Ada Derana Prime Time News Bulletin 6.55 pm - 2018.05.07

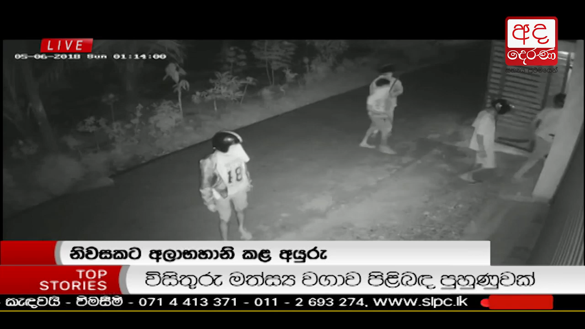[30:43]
හංවැල්ල ජල්තර ප්‍රදේශයේ ව්‍යාපාරිකයෝගේ නිවසට යතුරුපැදි තුනකින් පැමිණි කණ්ඩායමක් නිවසට අලාභහානි කරන අයුරු එහි CCTV කැමරාවල මෙලෙස සටහන්ව තිබුණා.